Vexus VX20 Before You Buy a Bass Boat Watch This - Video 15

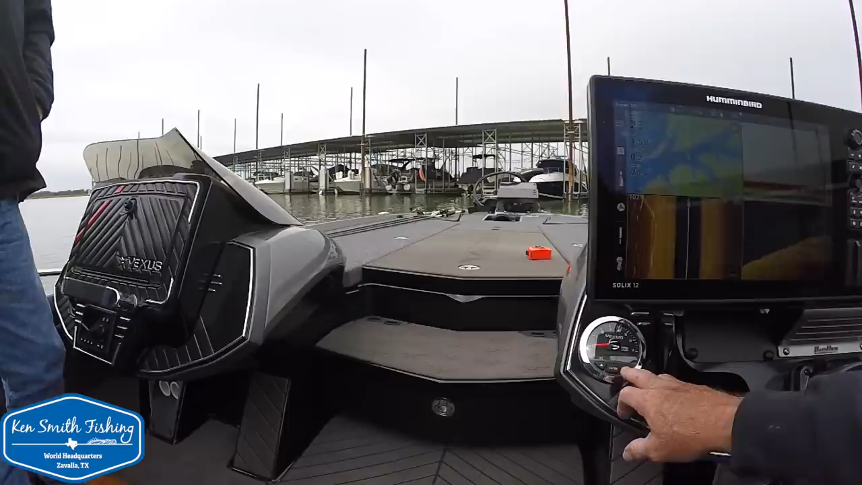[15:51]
i may be going down the lake later i can show you this is really hard to see and i've told you guys i like having
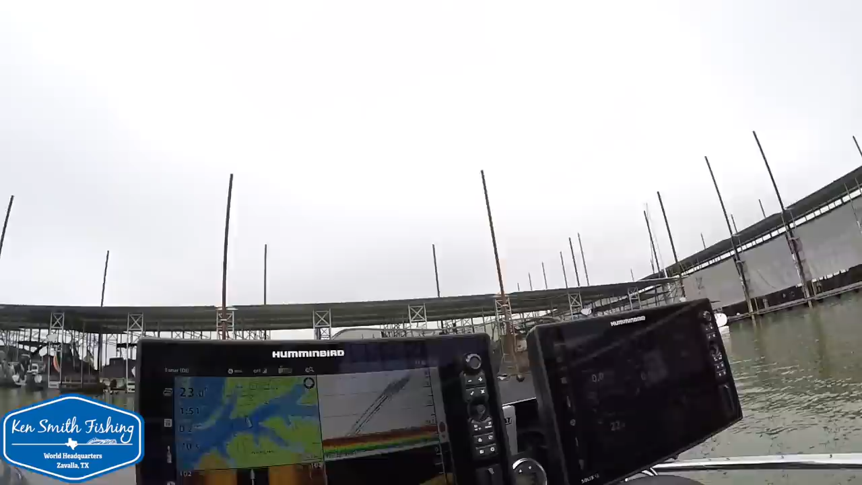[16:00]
i like having a bigger trim gauge where i can see what level i'm trimmed at now i think you can get it through here willie doesn't have it set up right now where it does this is
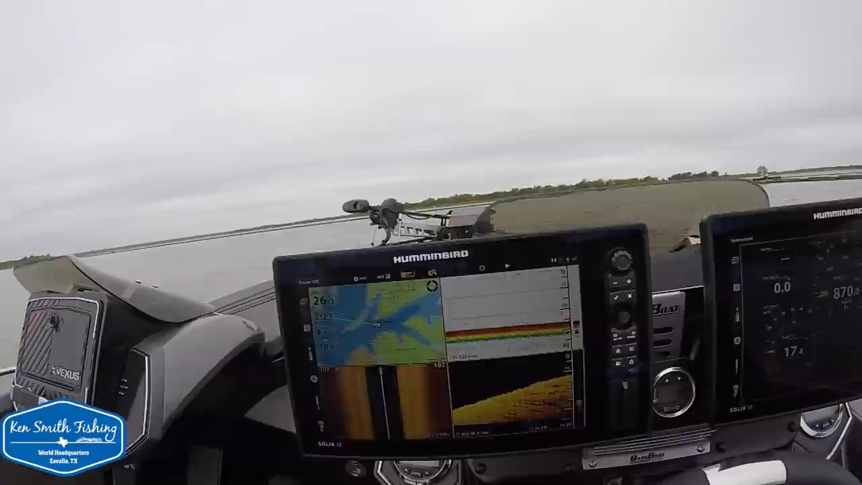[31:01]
mount in there but uh you opted for this because you hadn't seen
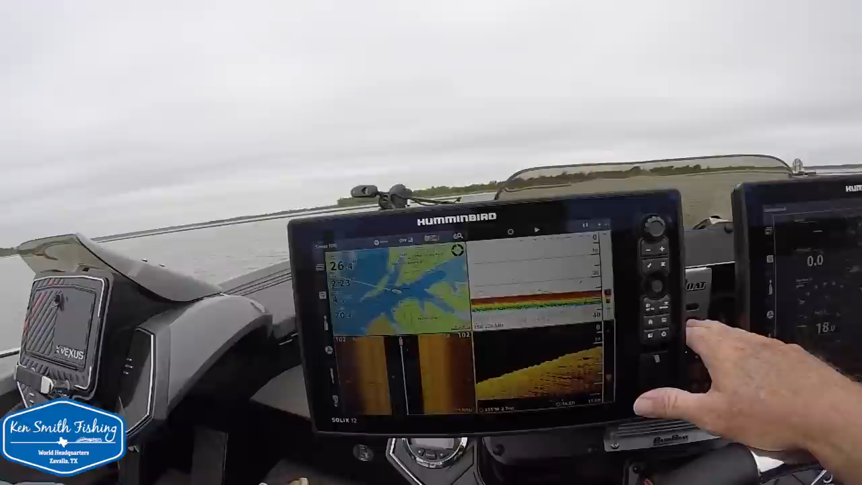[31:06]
the other one and the pictures from the factory looked like it was in farther making it harder